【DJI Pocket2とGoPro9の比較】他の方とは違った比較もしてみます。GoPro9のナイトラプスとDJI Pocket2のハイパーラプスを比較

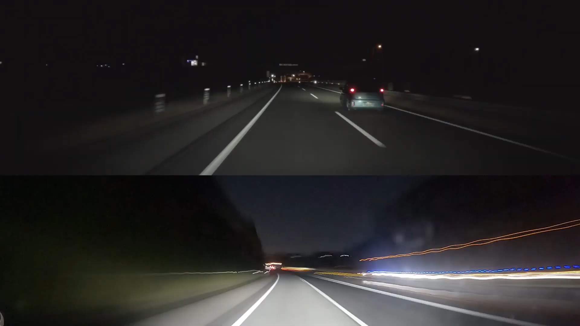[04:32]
このまま撮ってても大丈夫なものかどうかちょっと不安だったのでちょっと止まってみたんですけどGoProはさすがナイトラプス綺麗ですね一方ポケット2は暗い映像のままでしたのでなんとかできないかと思って今設定をいじってるんですよ
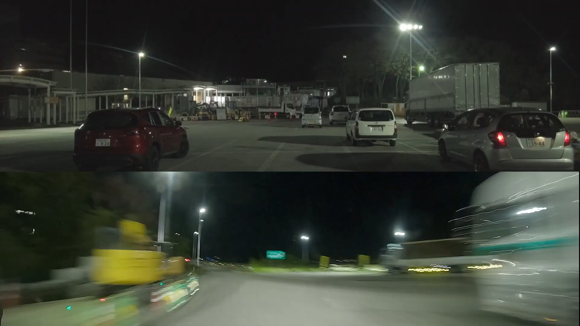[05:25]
はい再度確認してますやっぱりGoPro9はむちゃくちゃ綺麗ですね一方ポケット2はやっぱり先ほどと同じで全然ダメだったんですよで考えたんですけど今
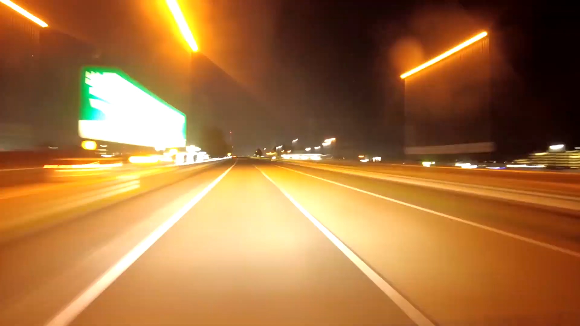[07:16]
ちょっと無理やりやってこのジンバルの向きが
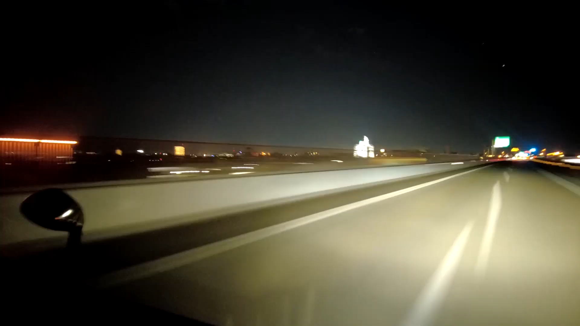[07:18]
スタートした
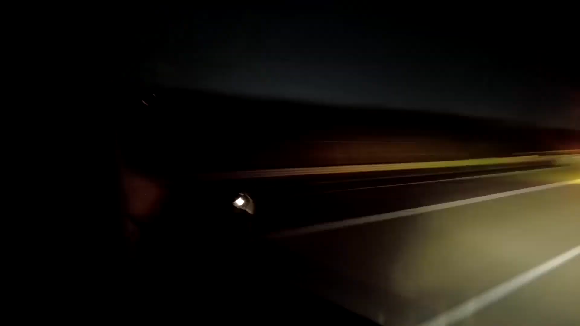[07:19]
途端にガーッと横向いてしまって戻らなくなってしまったのでこれは
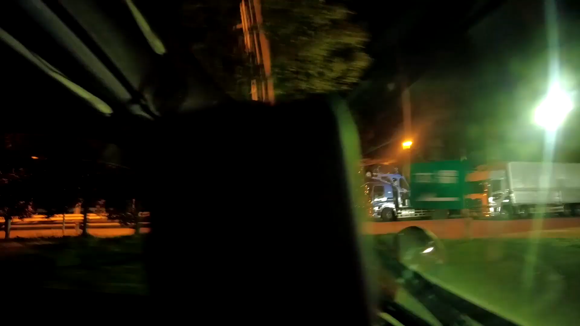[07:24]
ダメだと思ったんですけどそのまま構わず走りましたら自然とまだ真っ直ぐになったんですよその後また横